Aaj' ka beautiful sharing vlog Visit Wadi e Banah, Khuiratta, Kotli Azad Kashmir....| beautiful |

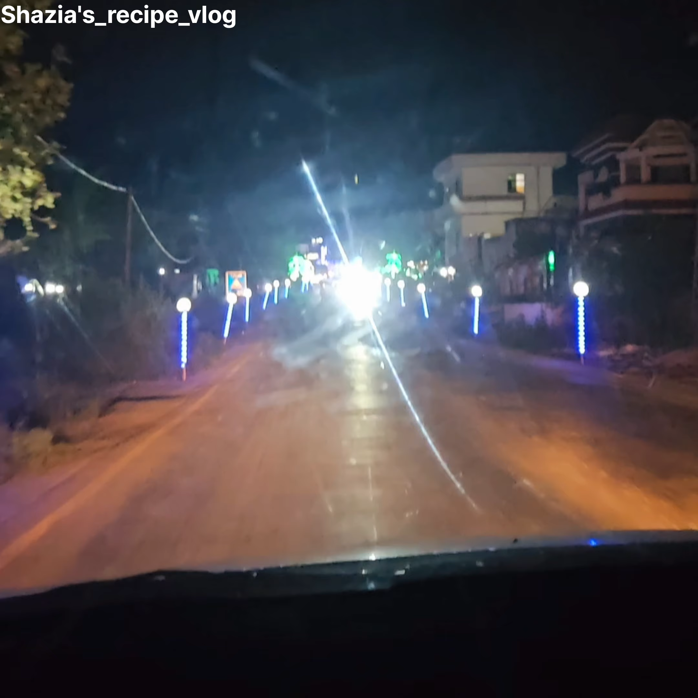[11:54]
उसके बाद हम घर की तरफ निकले और मिलाद था ना, आपको पता है 13 रबीउल अव्वल था। साथ साथ लोगों ने बड़ी लाइटिंग की हुई थी, बड़ा खूबसूरत।
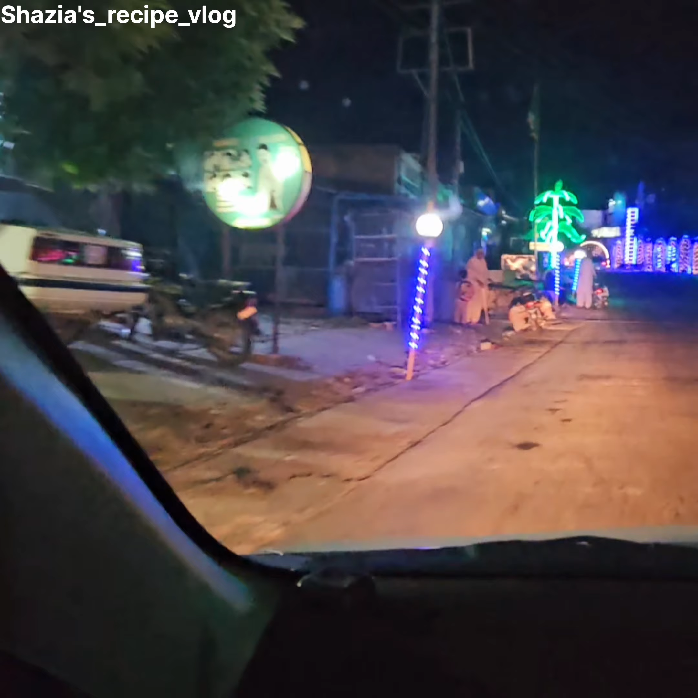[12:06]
मेरे ससुराल से भी आते हुए मैंने आपको दिखाया था ऐसी ही लाइटिंग हर तरफ, मीरपुर में भी ऐसी, कोटली में भी, गांव में भी।
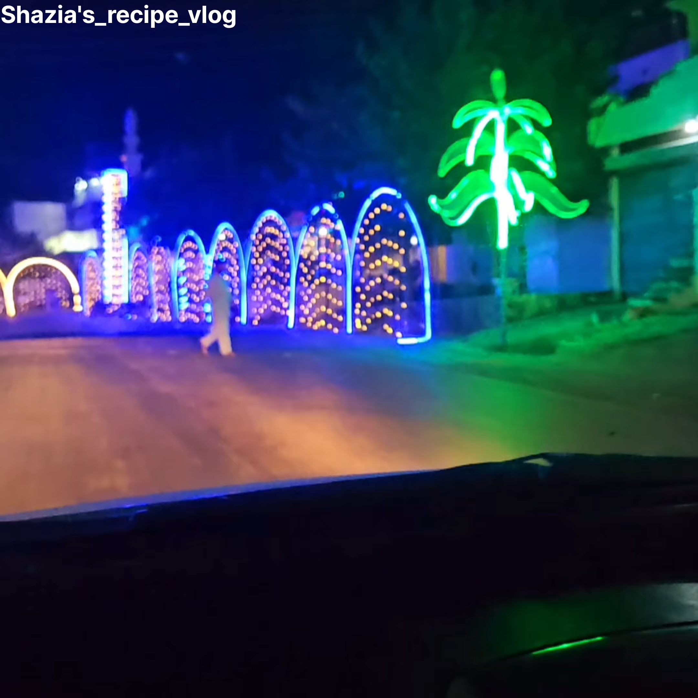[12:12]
सब लोगों ने मस्जिदों को सजाया हुआ था, घरों को सजाया हुआ था, जो बड़ा खूबसूरत लग रहा था।